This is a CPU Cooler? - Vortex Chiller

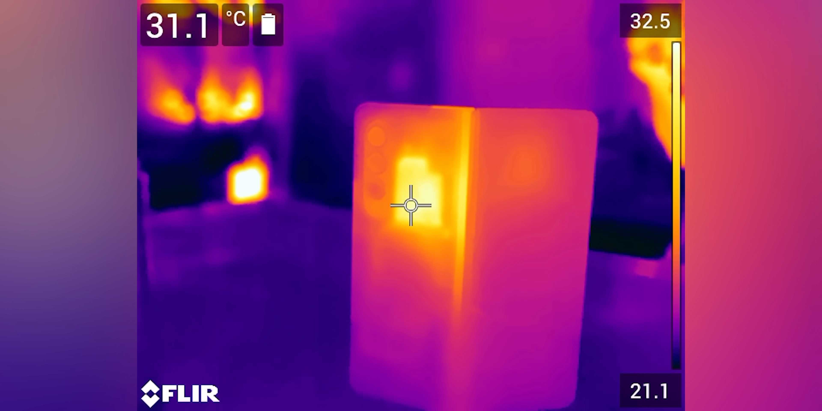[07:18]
On screen: spot 31.1°C
Wow, this is going up, like, a degree every few seconds here.
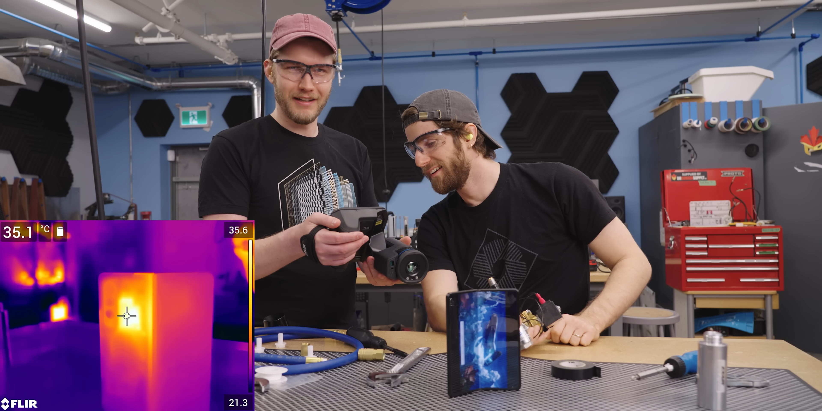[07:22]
On screen: spot 35.1°C
I just want to shout out FLIR for sending us this camera. This thing's, like, $30,000. It's wicked. Yeah, and it's enabled us to make better content for you guys. So, yeah, FLIR. Hey, how you guys doing?
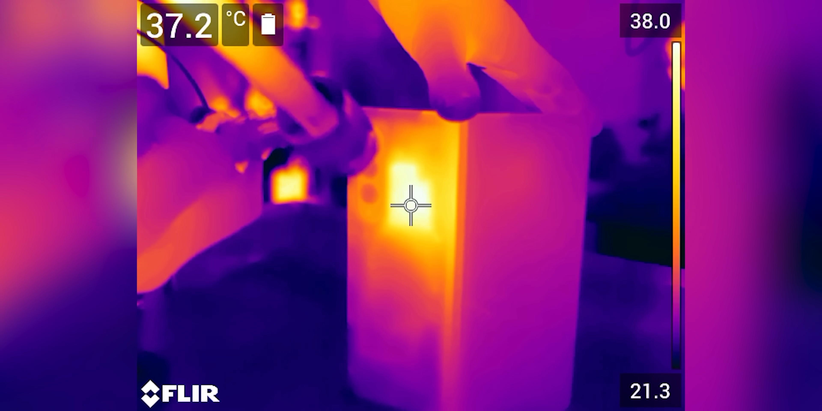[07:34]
On screen: spot 37.2°C
Currently at 37 degrees.
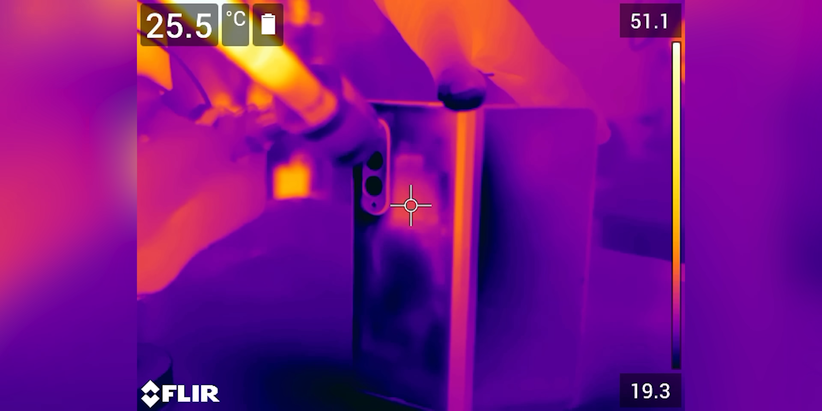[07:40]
On screen: spot 25.5°C
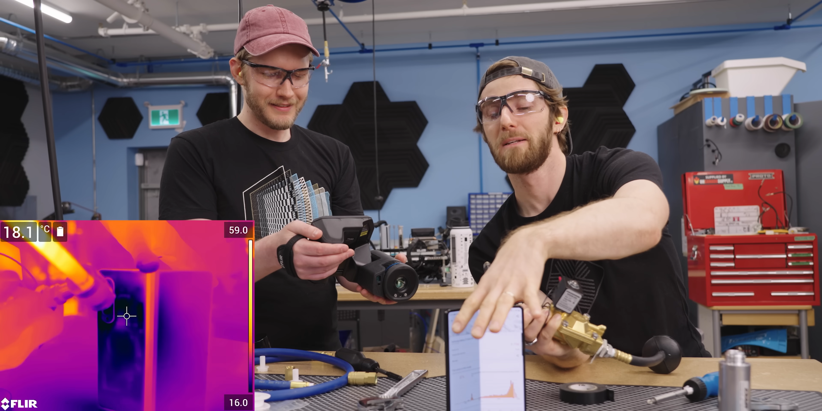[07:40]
On screen: spot 18.1°C, scale top 59.0°C, scale bottom 16.0°C
Bring on the FPS! Now it's subambient. Four.
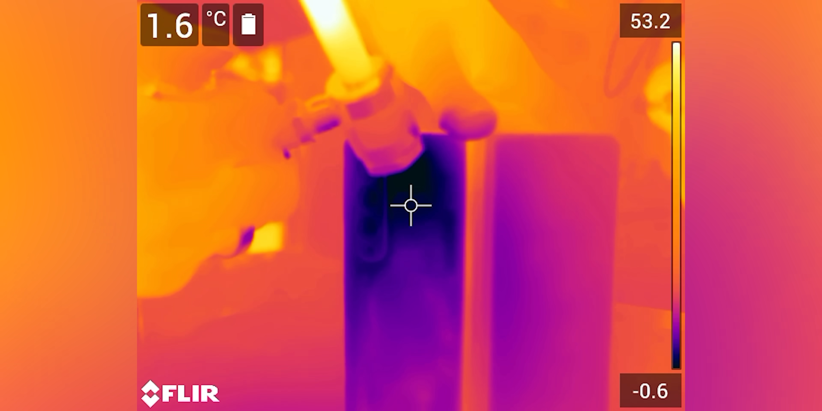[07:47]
Oh, come on, subzero. Subzero, there we go.
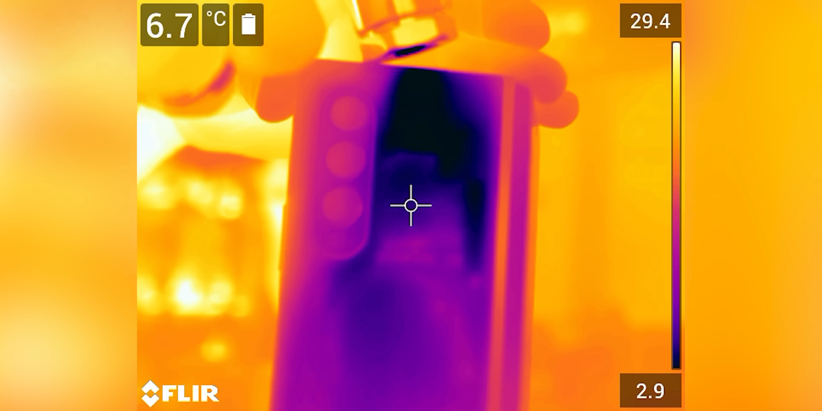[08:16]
On screen: spot 6.7°C
Yeah, there it is. What did we have last time? 57, 58. Okay, well, we've got another 25 points.
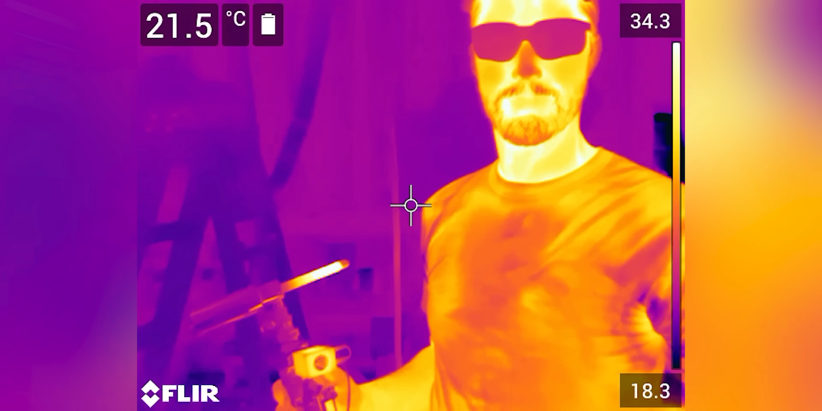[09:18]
On screen: spot 21.5°C
Okay. Is there anything that looks cooler than someone wearing sunglasses through a thermal camera?
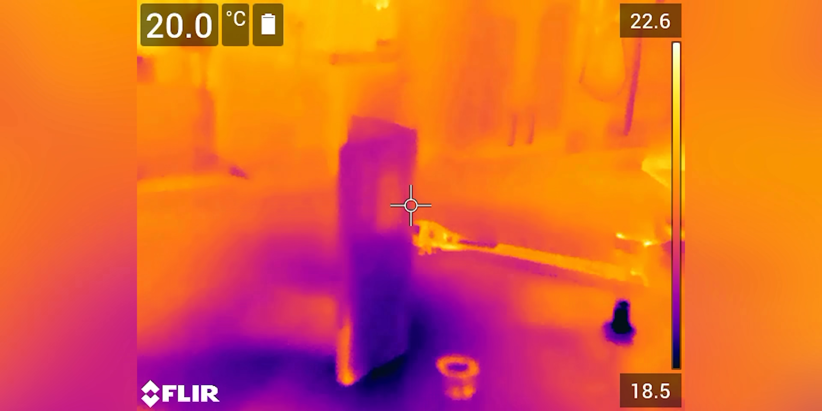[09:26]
On screen: spot 20.0°C, scale top 22.6°C, scale bottom 18.5°C
I can definitely see the SOC. It's hitting about 20 degrees.
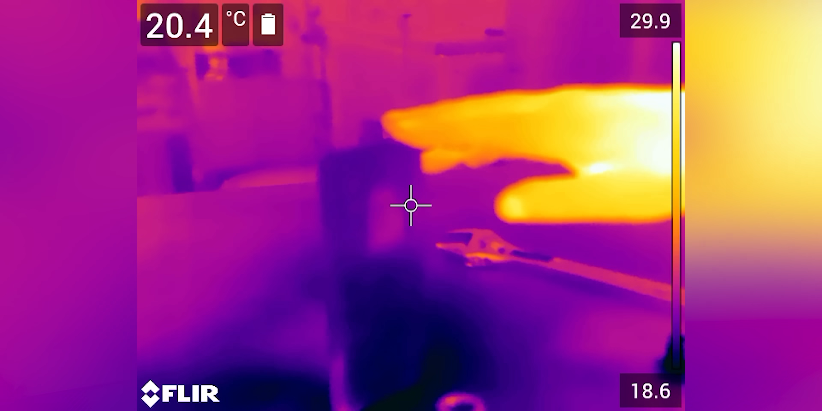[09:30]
On screen: spot 20.4°C
That is definitely colder. Can confirm.
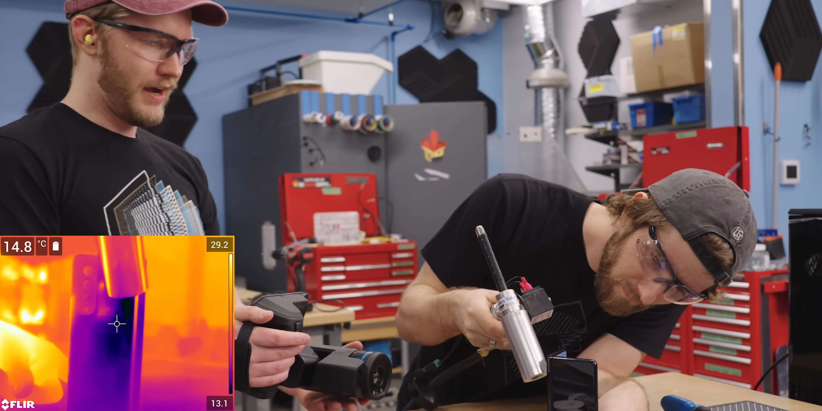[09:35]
On screen: spot 14.8°C
I feel like it worked better before without the silencer. Let's take the silencer off. Yeah.
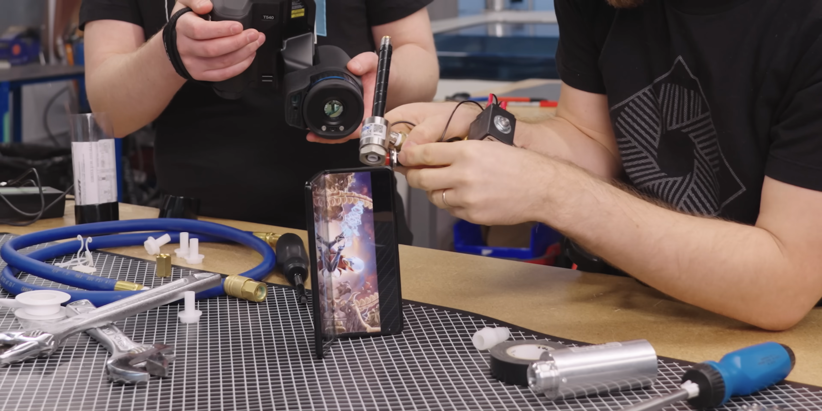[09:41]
Hey, get back here.
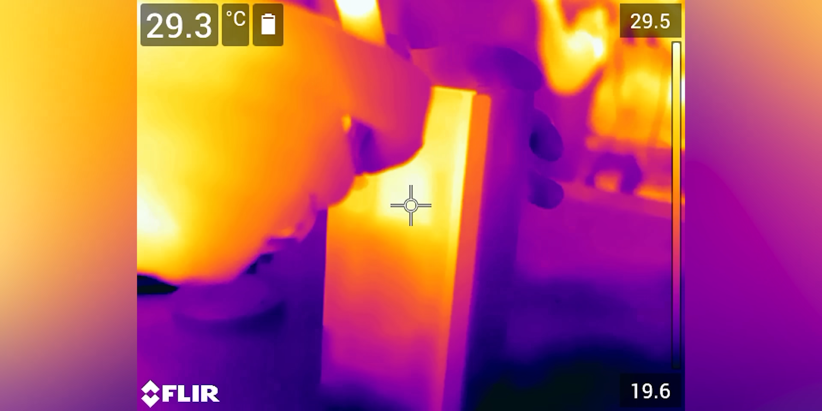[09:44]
On screen: spot 29.3°C
Oh, yeah, that's cold. That's real cold.
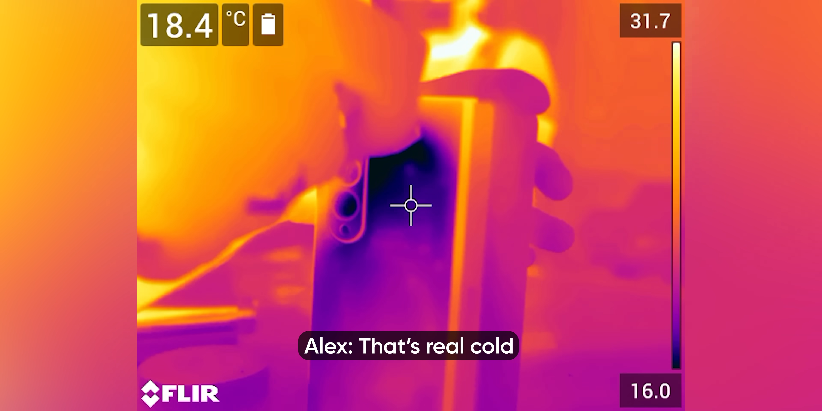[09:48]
On screen: spot 18.4°C
I don't think our compressor can keep up, though. No. Okay. Let's dial it back to what our compressor can handle, then.